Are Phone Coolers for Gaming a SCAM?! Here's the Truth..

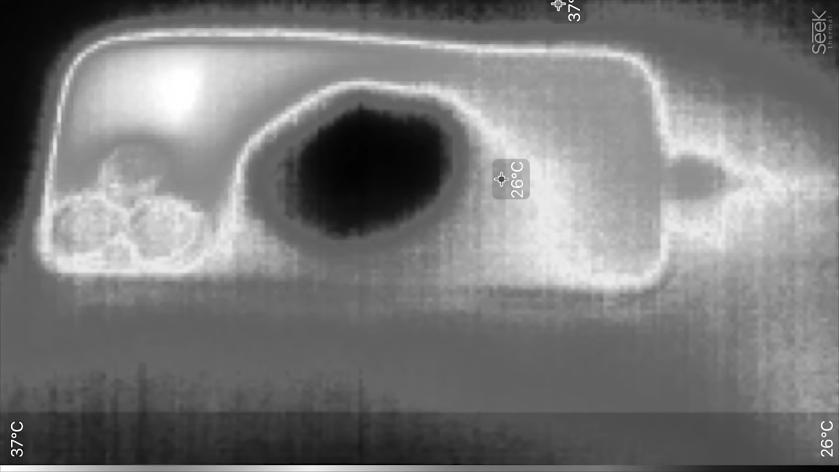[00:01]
On screen: scale top 37°C, scale bottom 26°C
oh look at the cold spot on the back of the
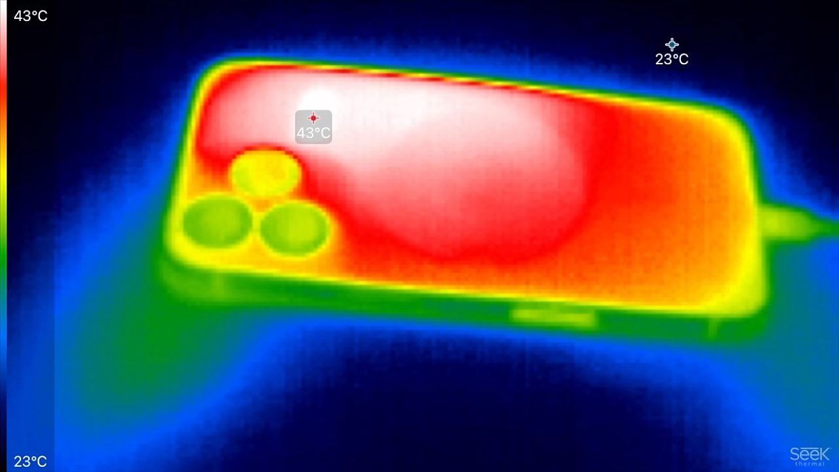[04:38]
On screen: scale top 43°C, scale bottom 23°C
can see we have a hot spot right over there 43 degrees celsius that must be where the 815 is at because man that is hot and now it's time to put on the razer
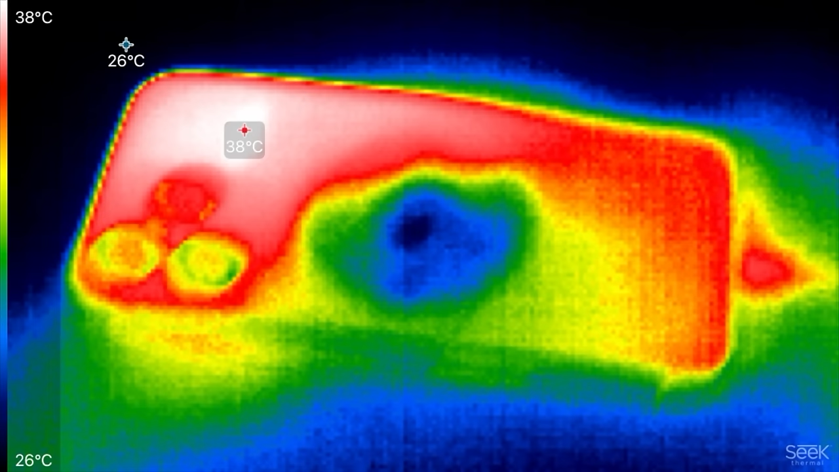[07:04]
On screen: scale top 38°C, scale bottom 26°C
26 degrees right where the cooler was and the hottest spot is now only 38 degrees look at that it's starting to heat up first but it was 26 degrees right
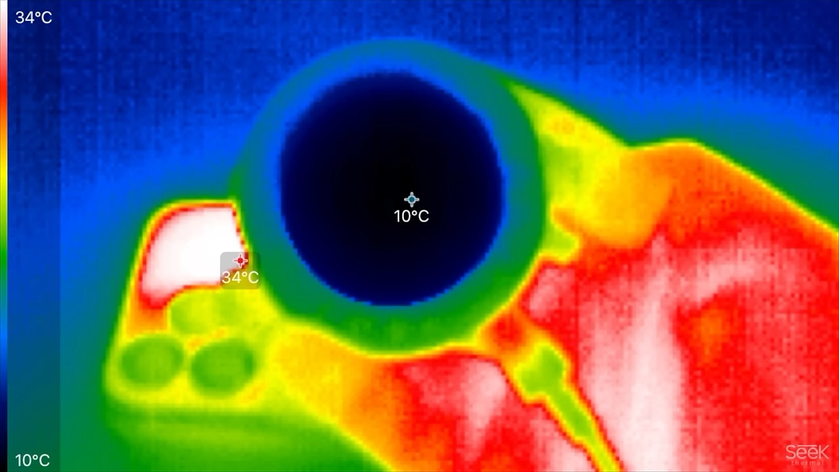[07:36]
On screen: scale top 34°C, scale bottom 10°C
back of the cooler is 10 degrees celsius oh that's incredible wow
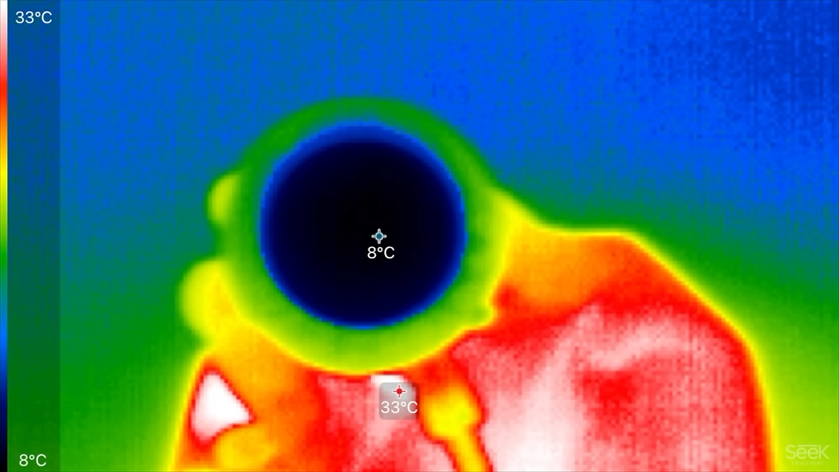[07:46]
On screen: scale top 33°C, scale bottom 8°C
degrees celsius eight degrees celsius on the cooler
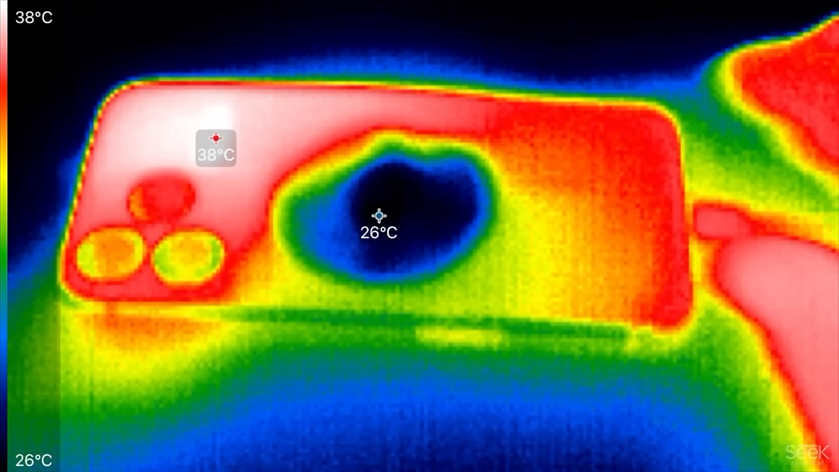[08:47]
On screen: scale top 38°C, scale bottom 26°C
because it was noticeably more cool
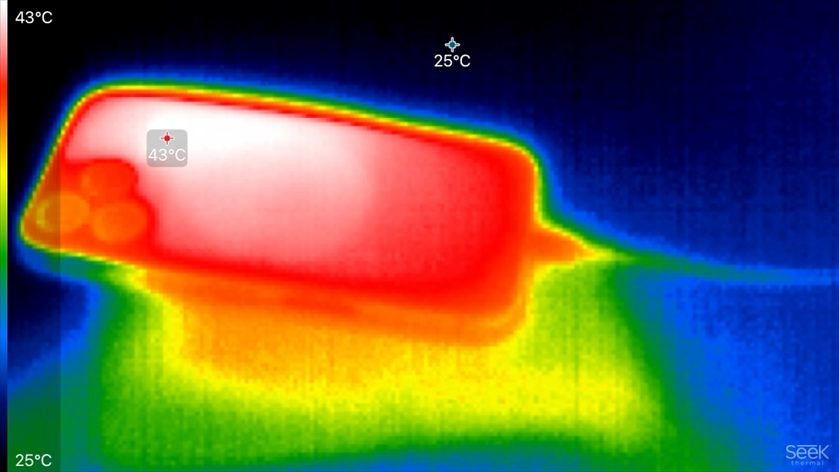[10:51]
On screen: scale top 43°C, scale bottom 25°C
43 degrees celsius just like before even went up to 44 at times you can definitely see a little circle right there of heat where those mac safe magnets are 44 degrees man that's hot and with that said let's go ahead toss on
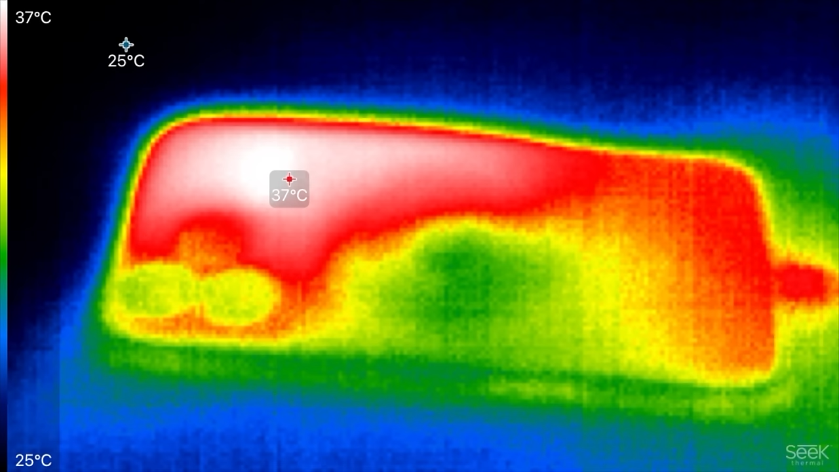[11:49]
On screen: scale top 37°C, scale bottom 25°C
hottest point only 36 degrees celsius on the iphone just like last time compared to 44 without this razor cooler this is super super impressive
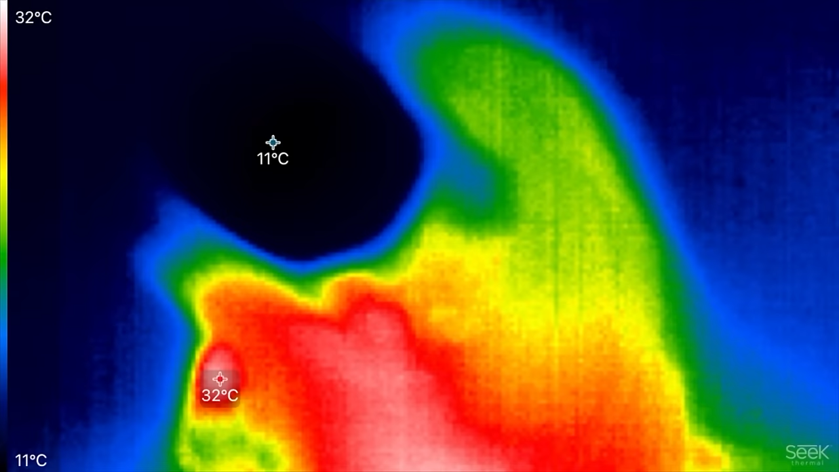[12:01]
On screen: scale top 32°C, scale bottom 11°C
once again look
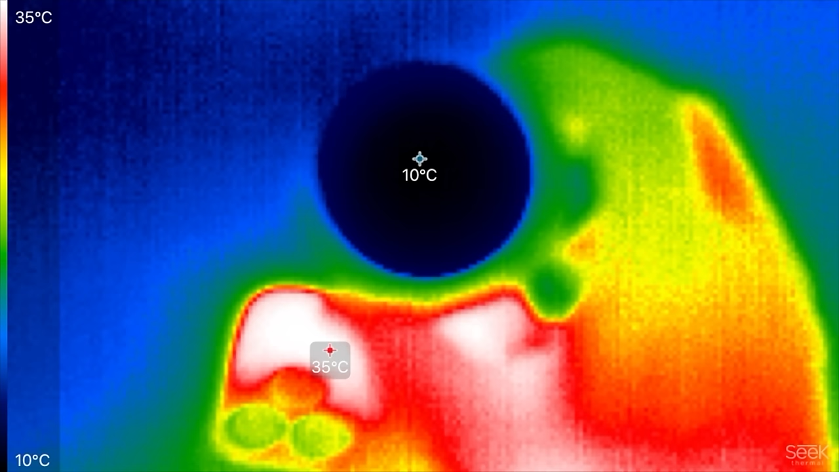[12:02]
On screen: scale top 35°C, scale bottom 10°C
at that 11 to 10 degrees celsius